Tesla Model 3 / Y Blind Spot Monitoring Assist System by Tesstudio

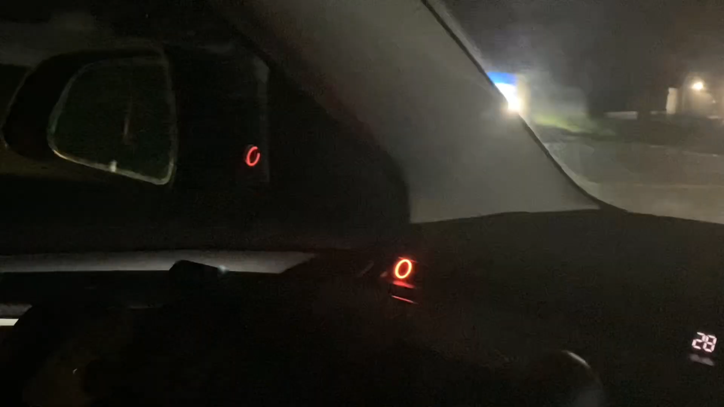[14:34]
That means that there's a car on my blind spot on my left side. As soon as it passes, it turns off.
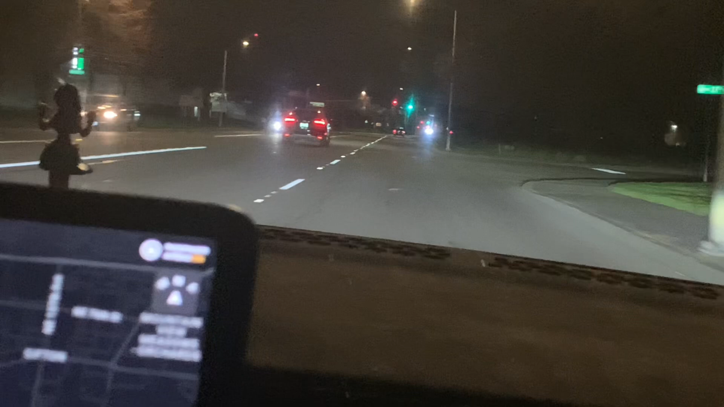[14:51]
Let's go ahead and test the right side, the passenger side. Now I have another car behind me. He's going to be passing me by on my right side.
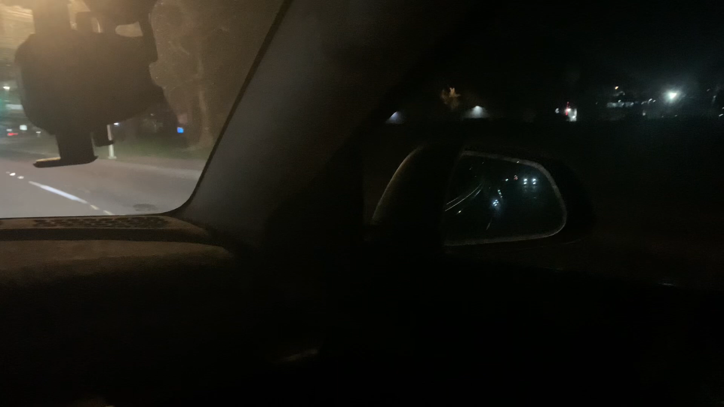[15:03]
All right. All right. Let's see. All right. It actually works 100% of the time. And I'm loving the warning signal. It's just a light that gives you a heads up that there
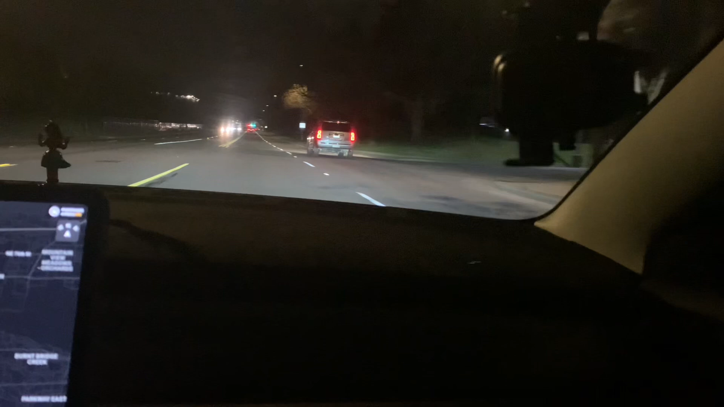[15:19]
is a car oncoming right on your blind spot on the passenger or driver side. And I also like the fact that when I turn my signal, let me switch to the right lane over here.
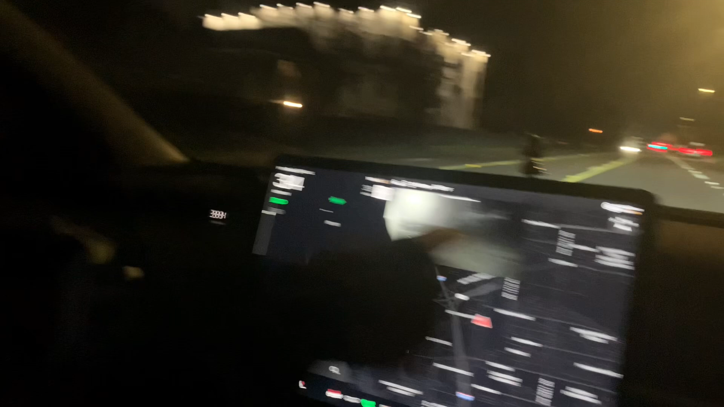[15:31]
It gives me that indicator as well. I didn't know it had that feature.